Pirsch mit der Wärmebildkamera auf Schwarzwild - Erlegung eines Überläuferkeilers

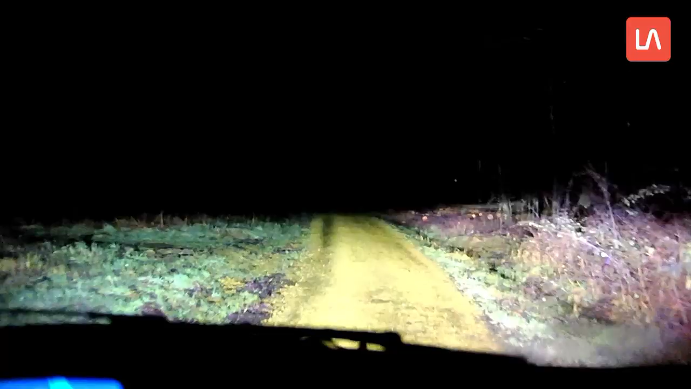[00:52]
Wir begaben uns also ins Revier und schon nach kürzester Zeit konnten wir die erste Rotte Sauen ausfindig machen,
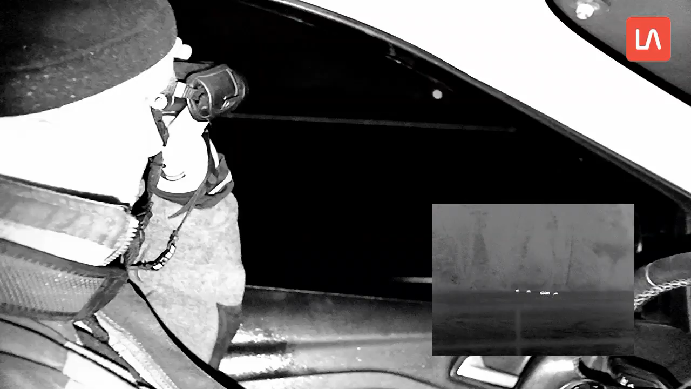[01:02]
welche jedoch unruhig in das nächstgelegene Waldstück absprang.
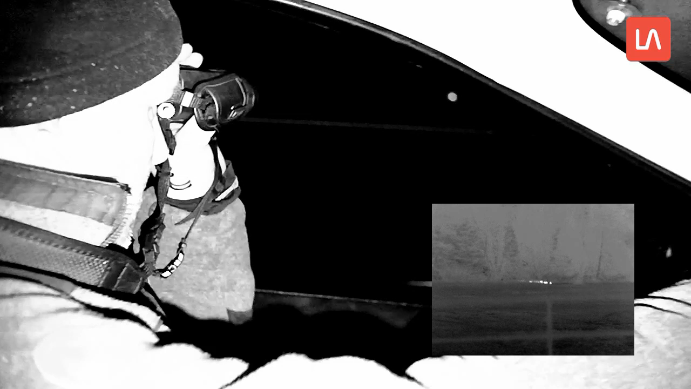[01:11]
Diese Begegnung machte uns jedoch Hoffnung, an diesem Abend mit Beute nach Hause zu kehren.
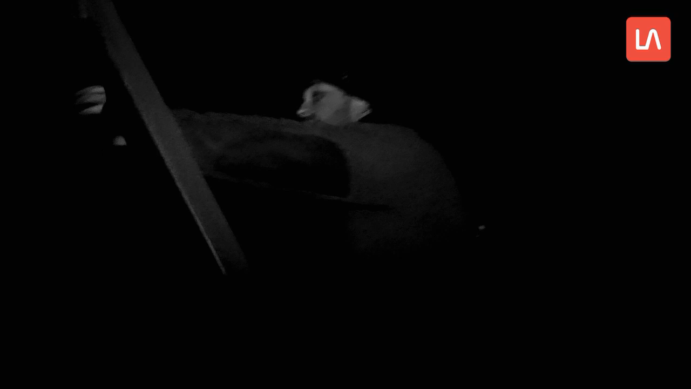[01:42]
Über zu wenig Anblick konnten wir uns an diesem Abend wirklich nicht beschweren.
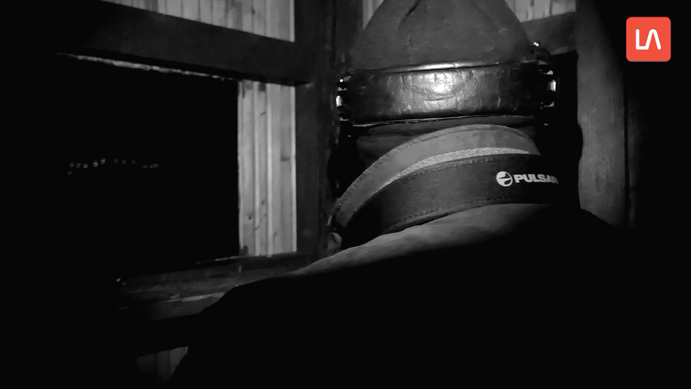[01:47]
Ca. 100 Meter vor uns esten ganz vertraut zwei Stücke Rehwild.
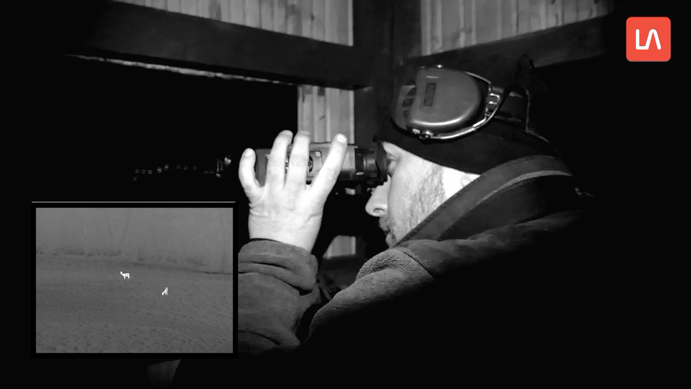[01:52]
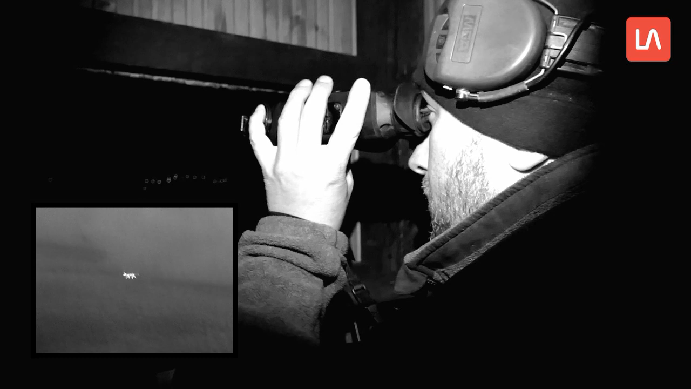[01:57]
Kurz darauf kreuzte der erste Fuchs unseren Weg, welchen wir aber ziehen ließen, da dieser Ansitz dem Schwarzwild gelten sollte.
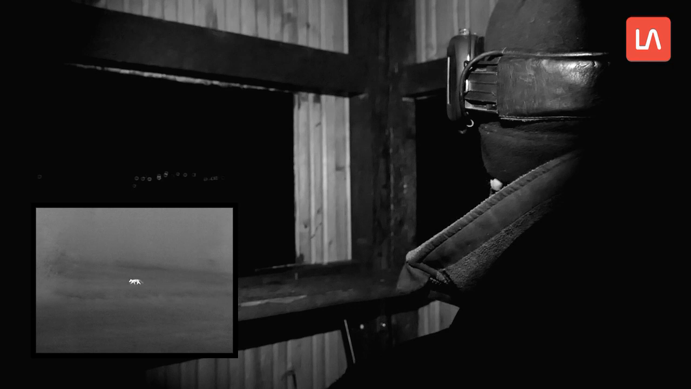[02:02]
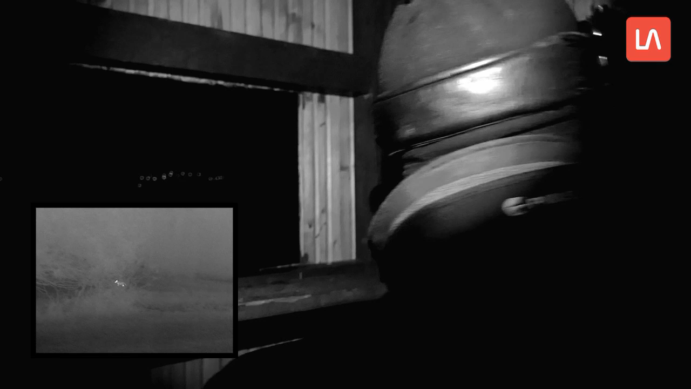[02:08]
Auch zwei Dachse zogen zu Ende des Ansitzes an uns vorüber.
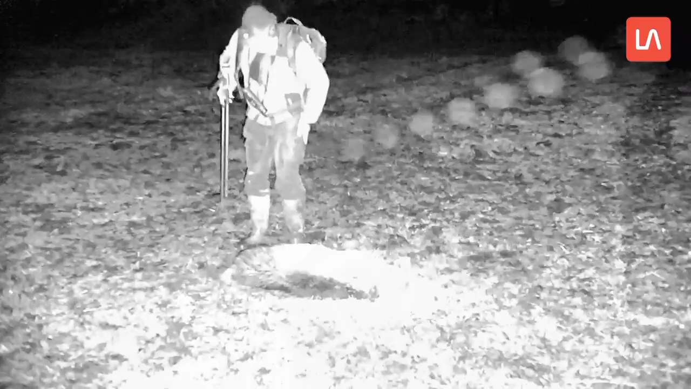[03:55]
Auch der einsetzende Schneeregen konnte unsere Freude über die Erlegung des
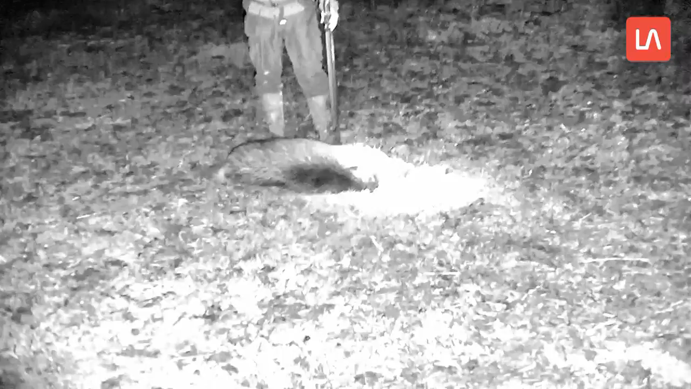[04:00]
32 kg schweren Überlöferkeilers nicht trüben.
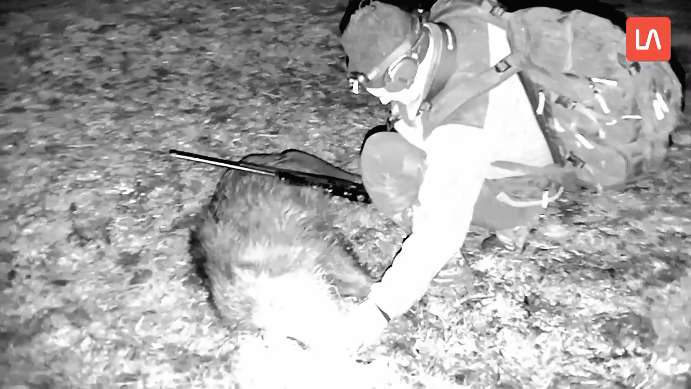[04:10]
An dieser Stelle, dir lieber Frank, nochmal ein kräftiges Weidmannsheil und vielen Dank für die Einladung.